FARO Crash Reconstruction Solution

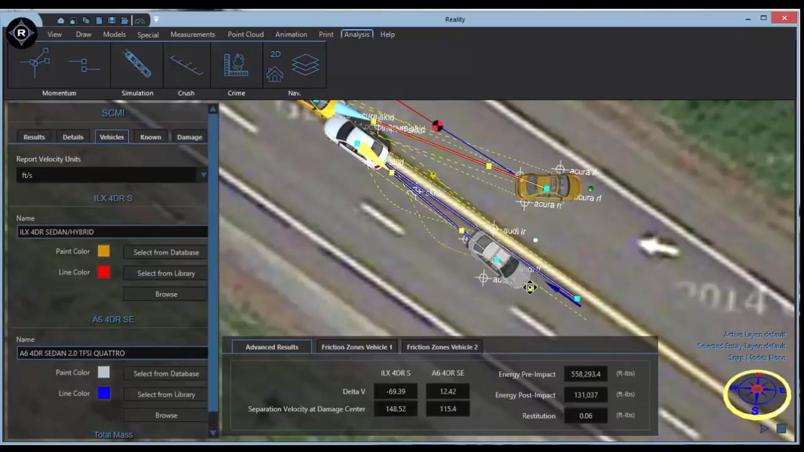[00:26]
Ferro HD and Ferro Reality are the right tools for accident reconstructionists and criminal investigators.
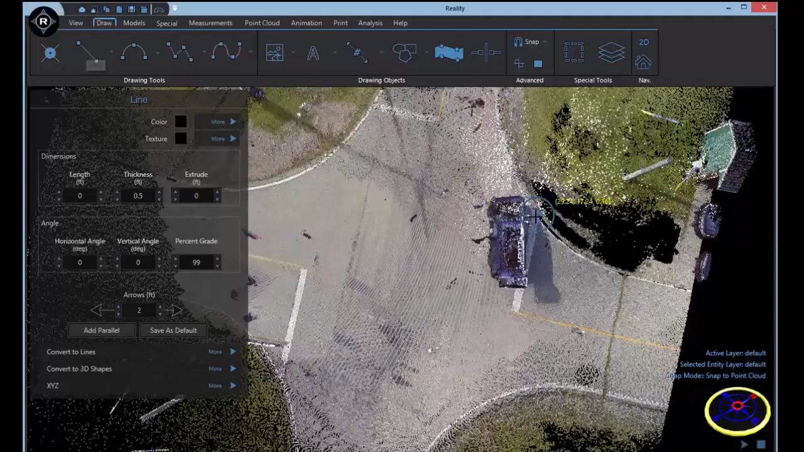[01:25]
We have a powerful CAD engine to diagram with precision, along with over 27,000 precision models with all the specifications from the manufacturers, just a click away.